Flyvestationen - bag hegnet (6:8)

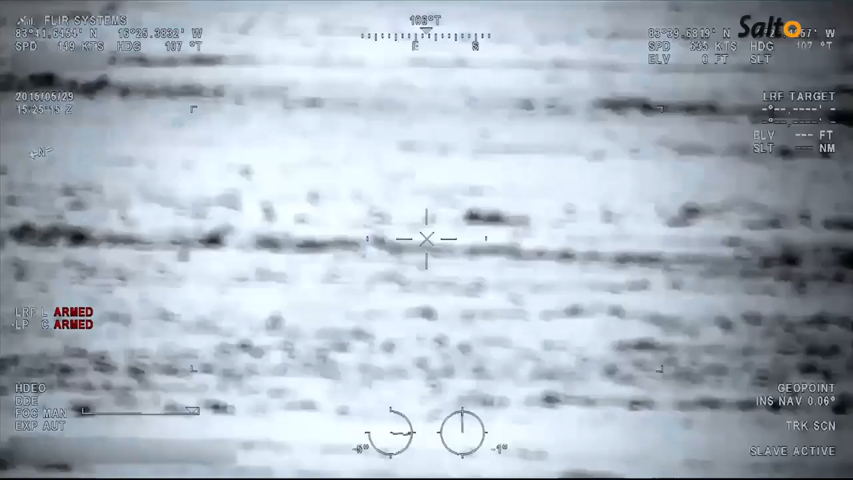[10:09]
Challengeren flyver hver måned over Grønland på fiskeriinspektion. Ja, vi er kommet under skyerne nu, og vi forventer at være ved jer om 2 minutter.
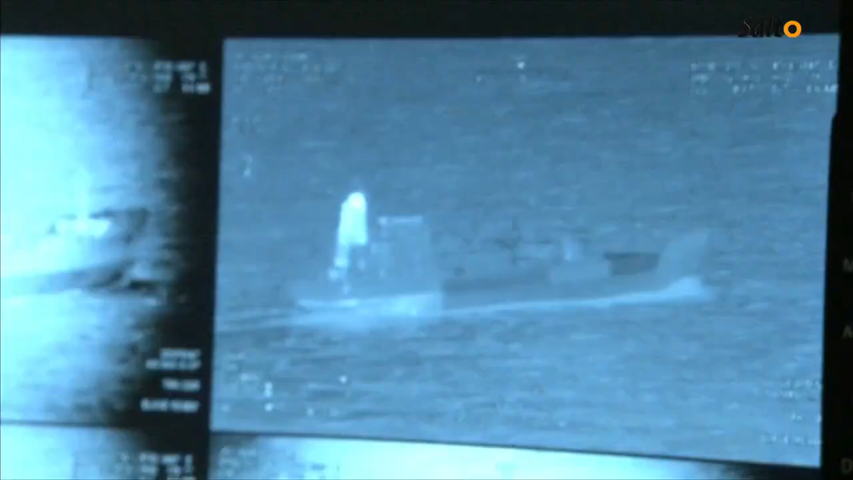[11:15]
Som vi så fra optagelserne ved Middelhavet, skal Challenger nu flyve i lav højde forbi skibet for at få den bedste billeddokumentation af olieudslippet. Det gør vi ofte for at holde os skarpe på, hvordan hver afstand skal der være til skibet,